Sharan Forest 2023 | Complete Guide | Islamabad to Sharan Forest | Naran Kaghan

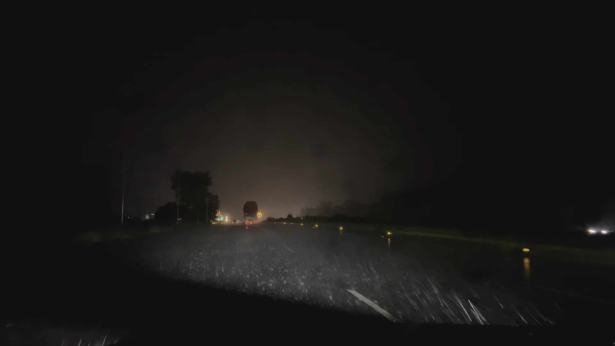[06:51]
अभी जब हम आए हैं तो मोटरवे पर बड़ी ख़तरनाक किस्म की आपने देखा कि हमें बारिश मिली है, और बस यही दुआ करेंगे कि आगे ना हो,